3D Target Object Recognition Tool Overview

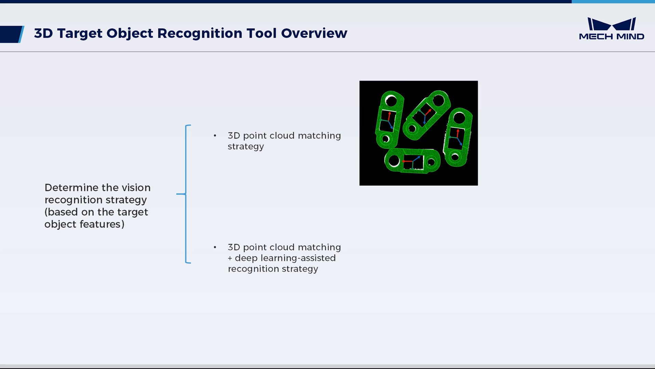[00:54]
The other combines the above strategy with deep learning-assisted recognition. This strategy is suitable for scenarios where high-reflective objects cause missing point clouds.
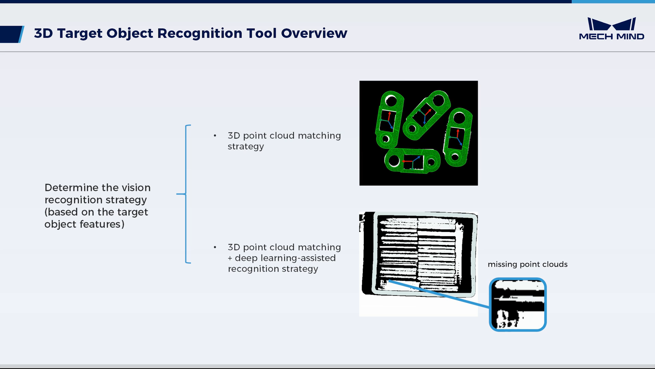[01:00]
It can also handle scenarios where tightly fitted objects cause closely adjacent point clouds, resulting in incorrect matching.